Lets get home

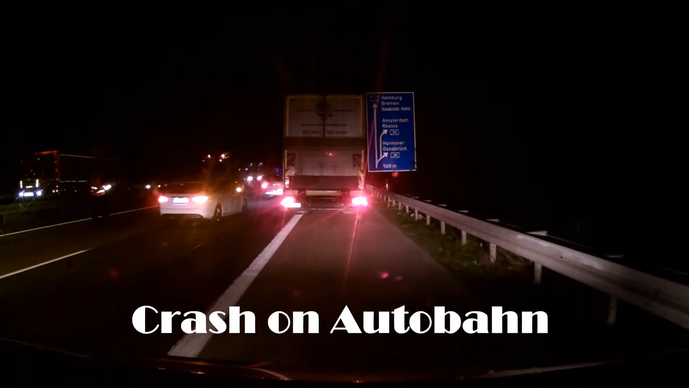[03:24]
yeah they've blocked that lane off so we're using the hard shoulder that lane is coming into that one for now
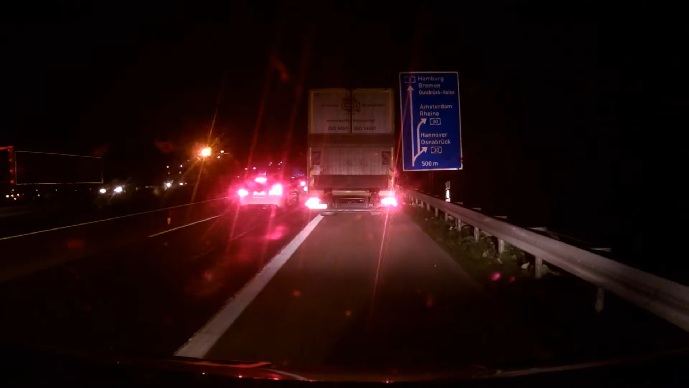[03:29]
oh that's a bit nasty what am I looking at the trunk here oh fuck the whole thing holy shit